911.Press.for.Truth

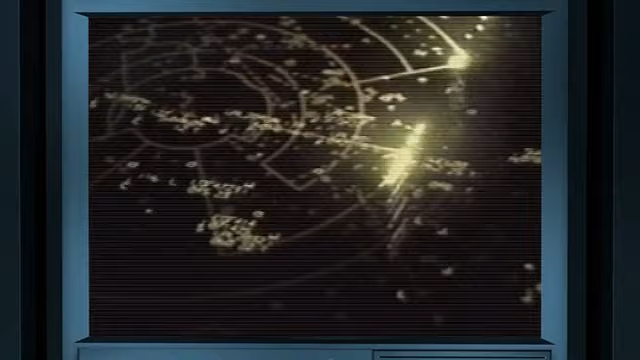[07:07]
The plane was tracked by the FAA on radar. At high levels, the military, even the White House, discussed what to do.